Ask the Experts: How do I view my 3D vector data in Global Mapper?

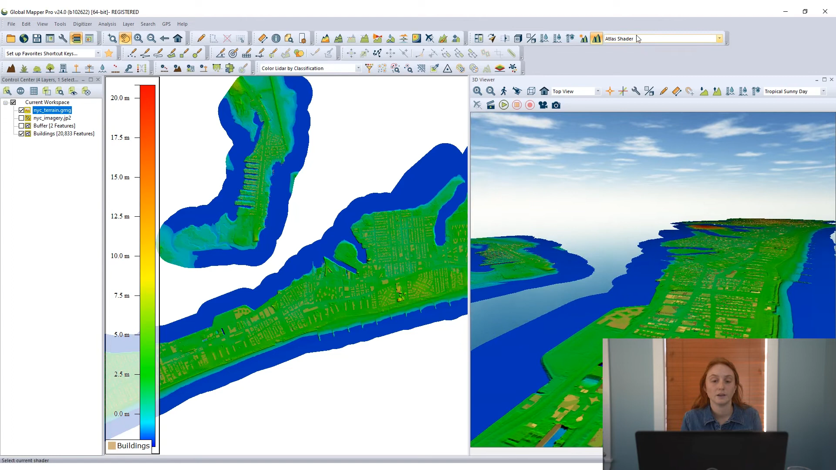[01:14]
Now to change the visualization of this data a little bit, I can change the shader for the elevation grid that I have displayed, the terrain.
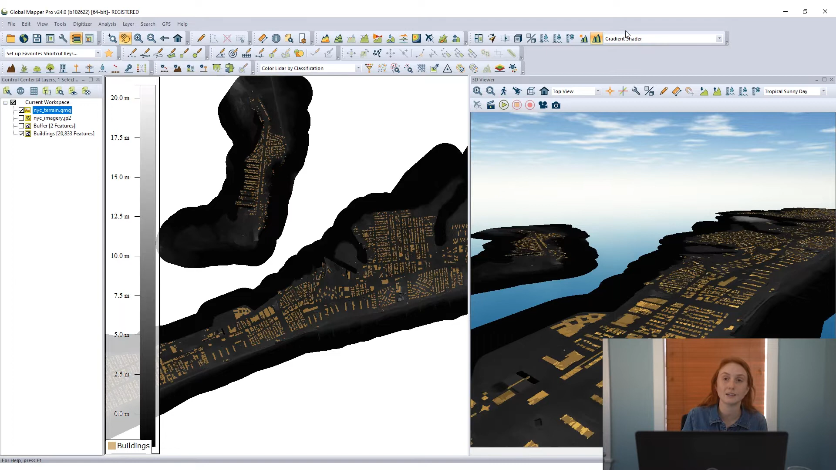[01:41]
I have a coastal custom shader here that I'll apply and that gives me a little differentiation for this coastal area between the water, the lower elevations, and the land areas.
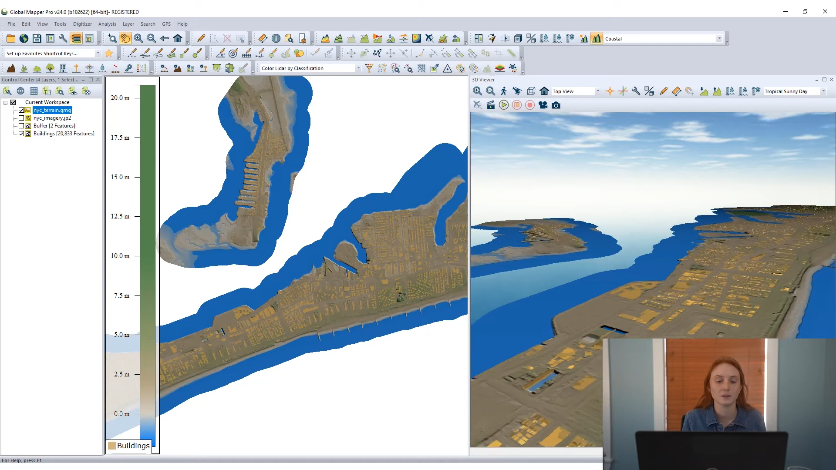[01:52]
So now we have our two layers displayed in the Global Mapper 2D and 3D view and I can use the Feature Info tool to look at the information associated with some of these vector features. Now these are just 2D features right now.
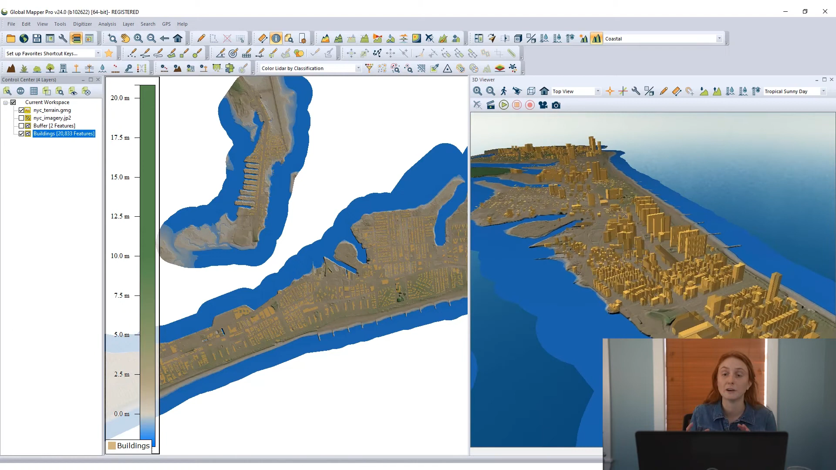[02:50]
They look like little building models in the 3D view even though they're just derived from those 2D footprint vector features that we started with. I have a slight transparent visualization applied to these features, and that is carried over into the 3D viewer, so when I'm looking at overlapping buildings, I can see some of the buildings behind the buildings in the foreground. And Global Mapper does a great job rendering these buildings exactly,
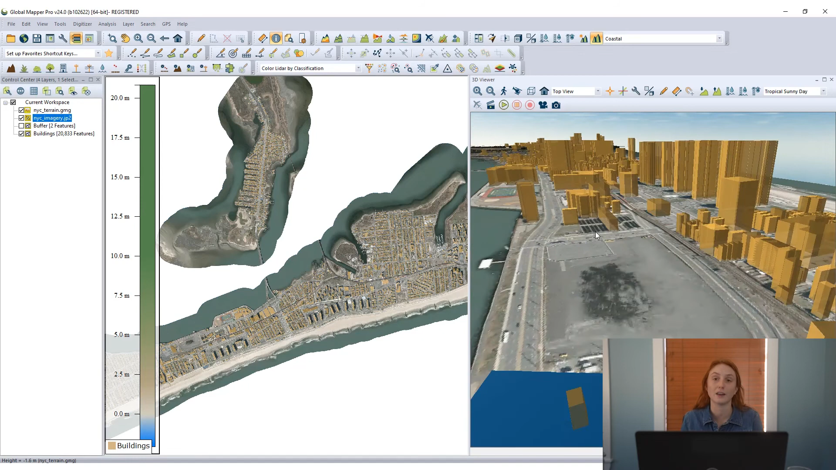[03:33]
and it appears underneath those extruded building layers, so I have a lot of information now displayed in the 2D and 3D views where I can get some really nice and realistic oblique views of this particular area.